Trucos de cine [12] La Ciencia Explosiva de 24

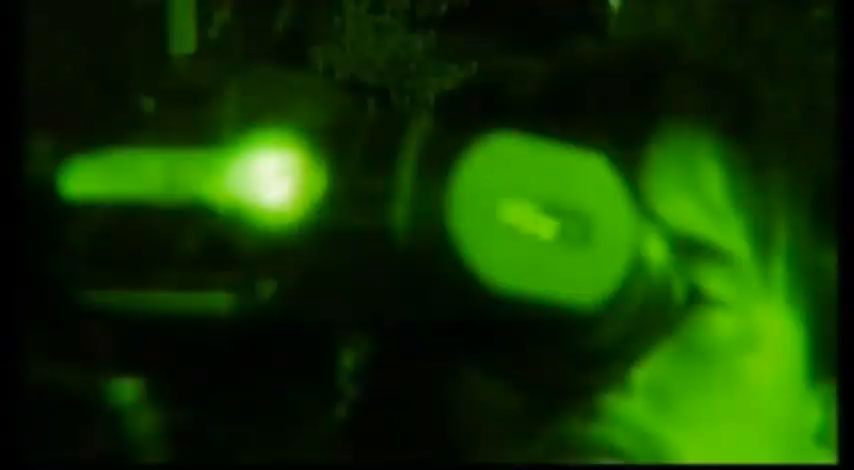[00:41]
Descubrimos cómo la visión nocturna y las cámaras termográficas llegan a lugares insospechados.
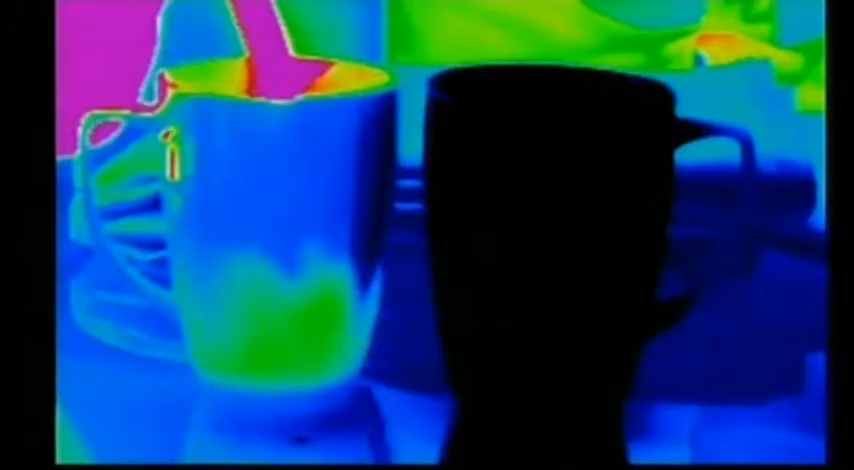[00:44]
Es impresionante ver cómo cambia de color.
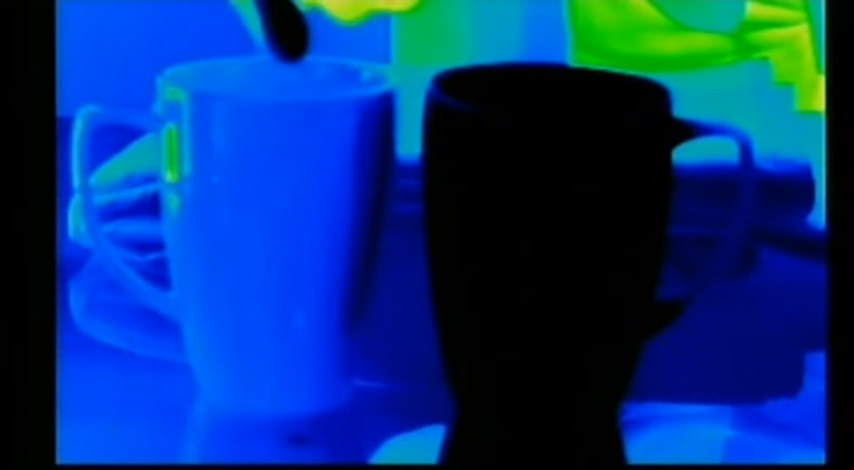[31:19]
¡Vaya! ¿Lo ves? Y ahora, agua caliente.
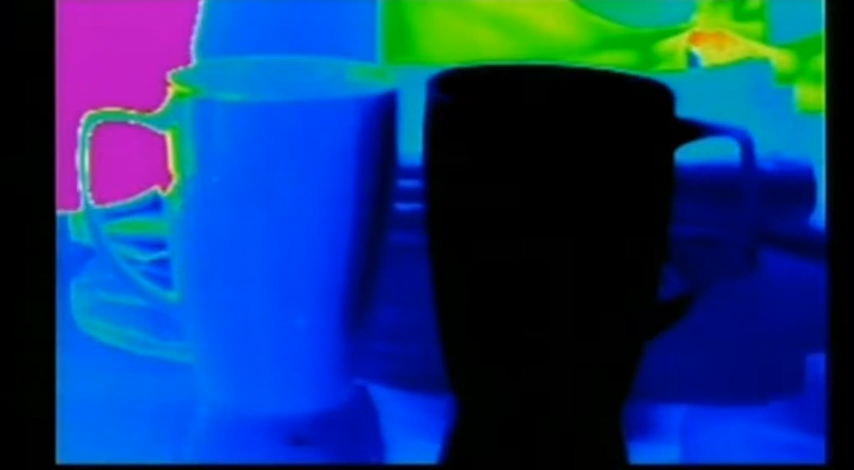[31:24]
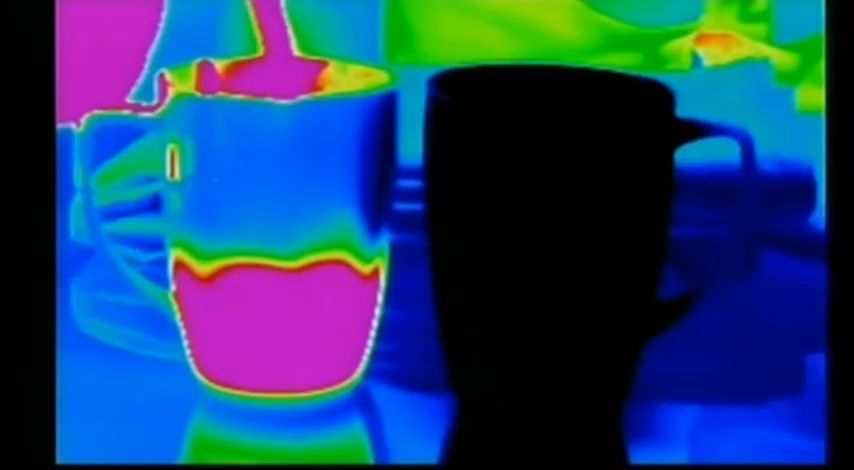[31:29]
Es impresionante ver cómo cambia de color al calentarse.
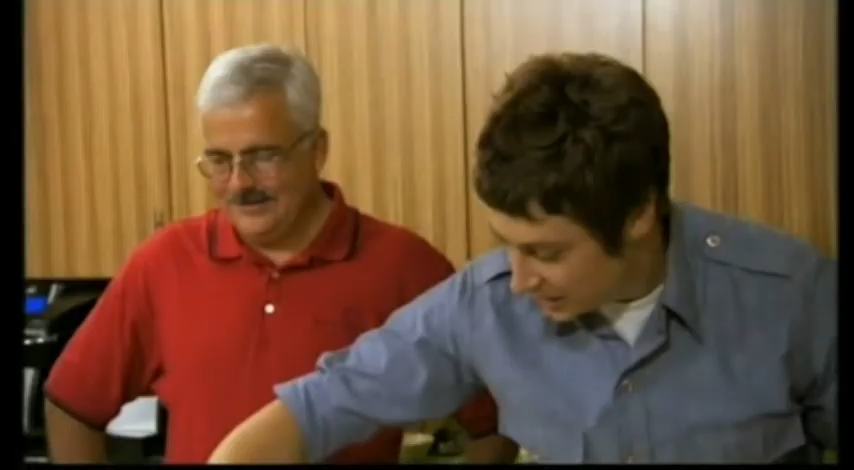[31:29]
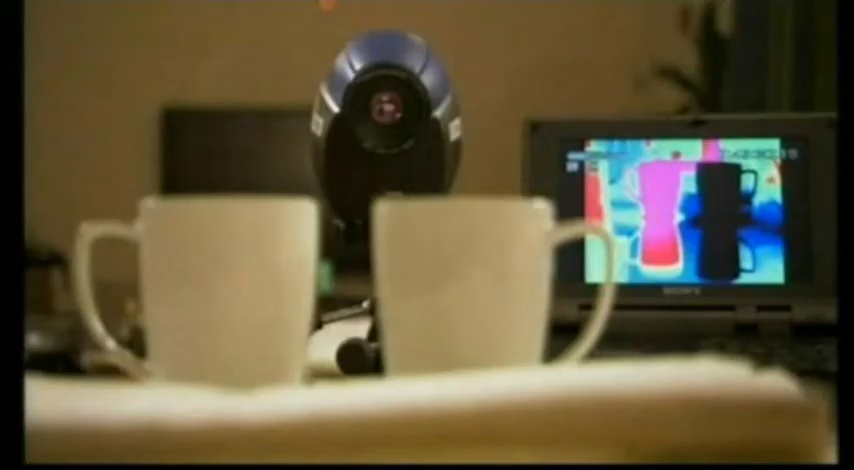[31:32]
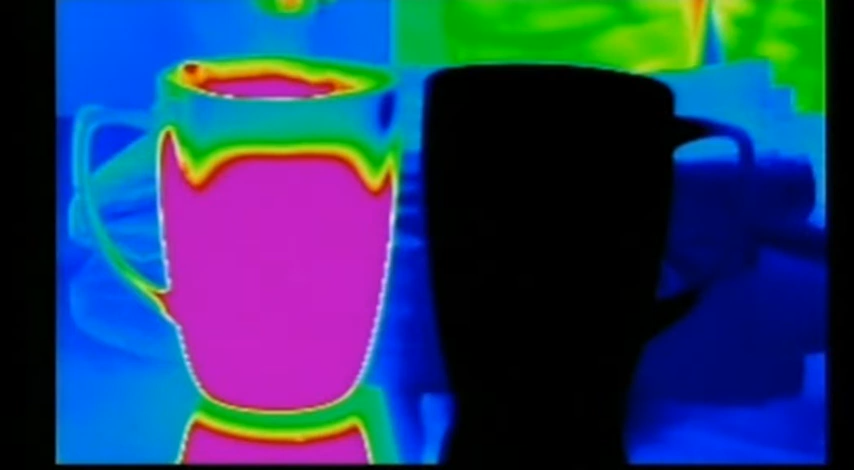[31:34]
¿Cómo presenta la cámara esta humeante taza de café rosa fosforito?
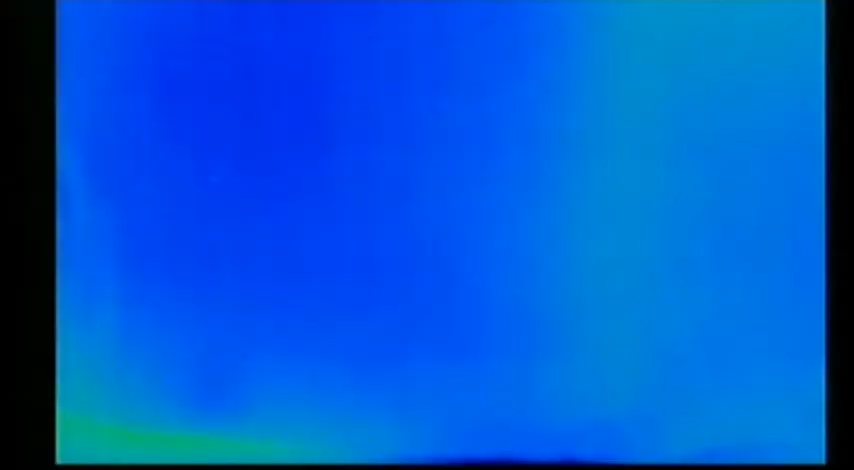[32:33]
Y no vamos a ver ninguna temperatura a través de ella. Ahí tenemos mi mano. Cuando te vas a objetos más sólidos, más densos, compruebas que no es posible ver a través de ellos usando la radiación de infrarrojos.
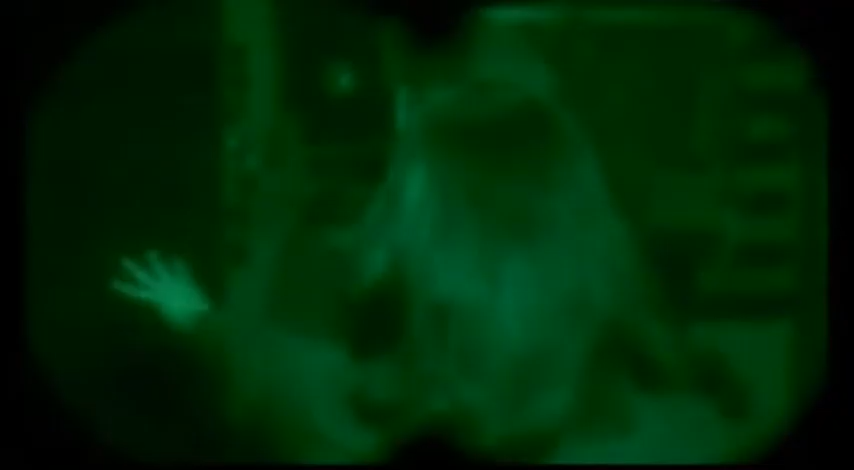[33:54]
Las cámaras de visión nocturna, como la usada en el silencio de los corderos, pueden ver de forma mágica lo que otras cámaras no pueden ver.
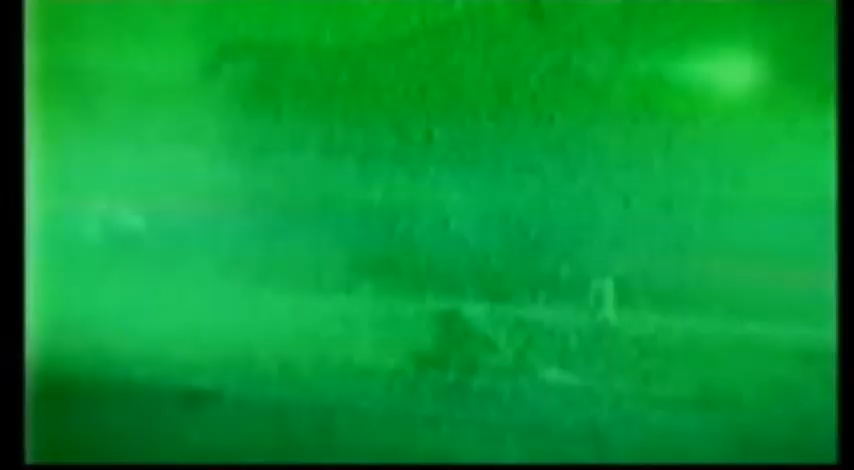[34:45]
Ahora la pregunta del millón. ¿Por qué verde?
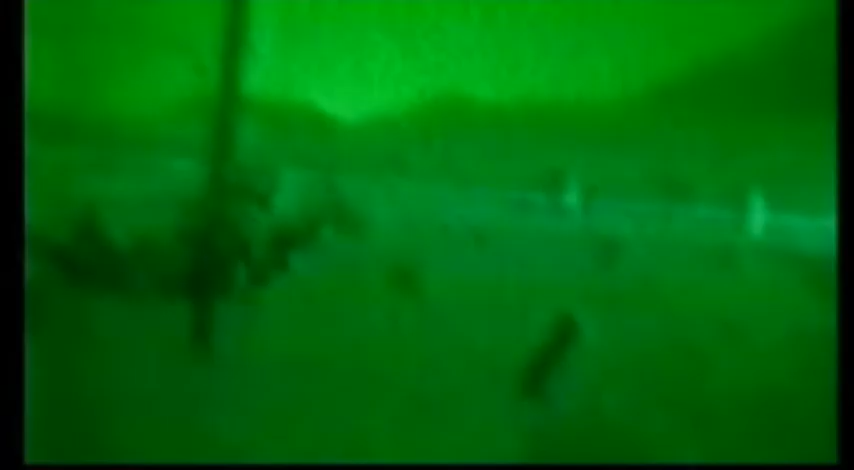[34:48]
La razón por la que se usa el verde es porque el ojo recoge un contraste de verdes muy sutil,
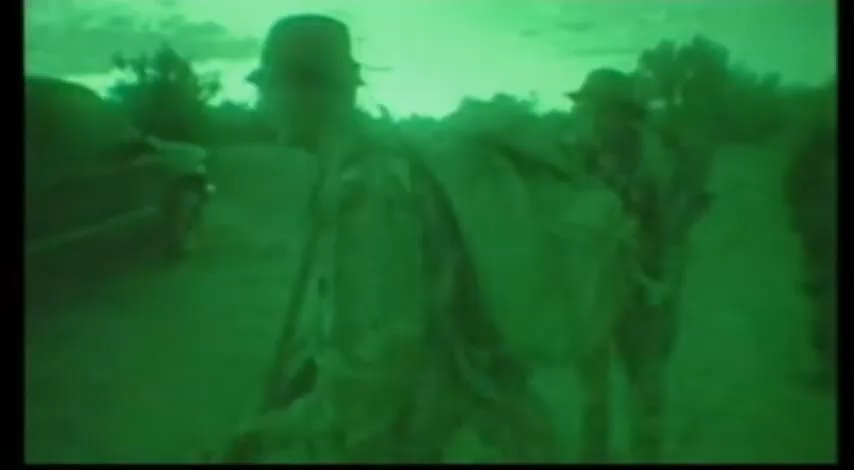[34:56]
mientras que no es tan eficaz recogiendo esos contrastes en una imagen monocromática de otro tono. ¿Diferentes tonos de verde?
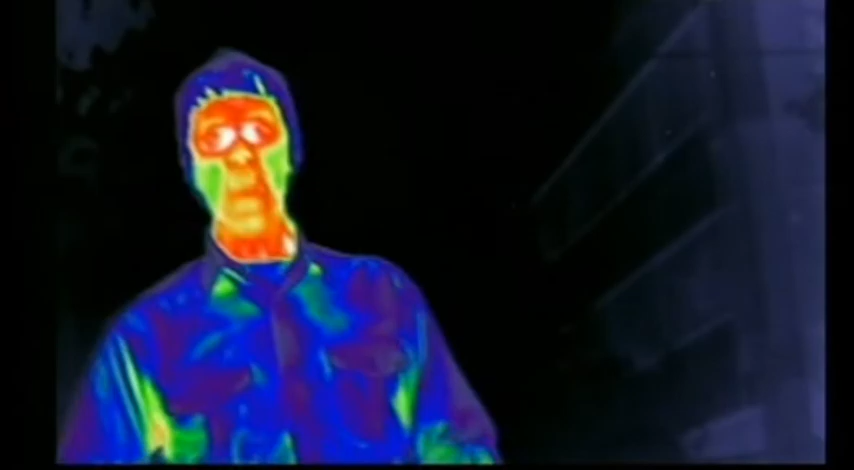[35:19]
Las cámaras de visión nocturna y las termográficas permiten a los soldados ver a sus enemigos,